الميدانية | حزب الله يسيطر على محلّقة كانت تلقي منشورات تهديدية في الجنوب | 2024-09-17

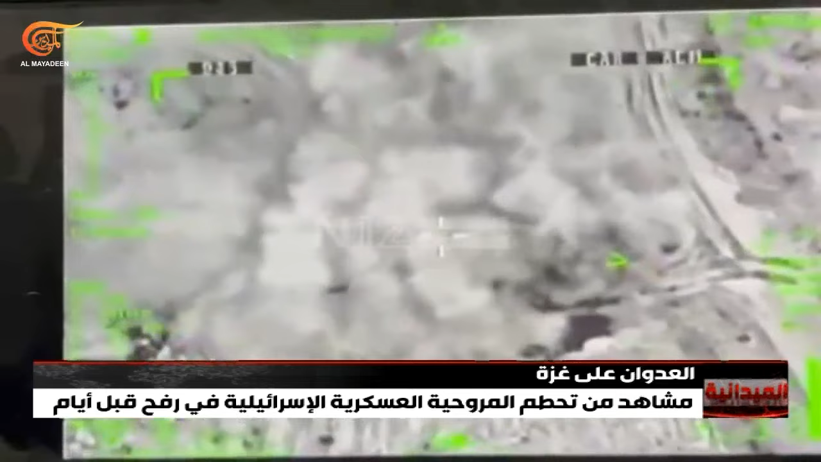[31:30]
ما يزال فيها مقاومون الذين قاموا بإصابة الجندي حيث كانوا يحاولون إخلاءه وبالتالي كل العوامل من حيث الخوف من حيث طبيعة الأرض ومن حيث أن العملية جرت خلال الليل وليس خلال النهار العملية ككل أدت إلى تحطم هذه المروحية وهذا يبدو